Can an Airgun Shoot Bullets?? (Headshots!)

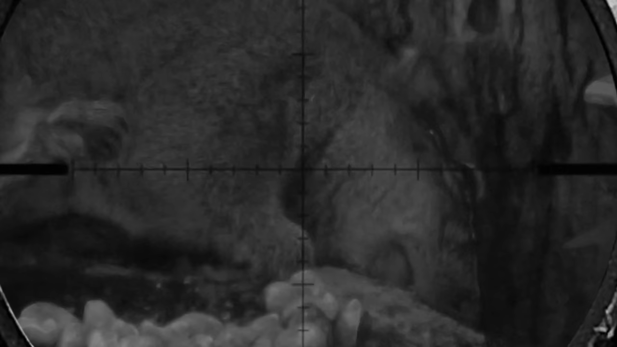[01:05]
But first, we need to dive into science and see what a 55-grain, 7.62mm bullet does on a tree rat.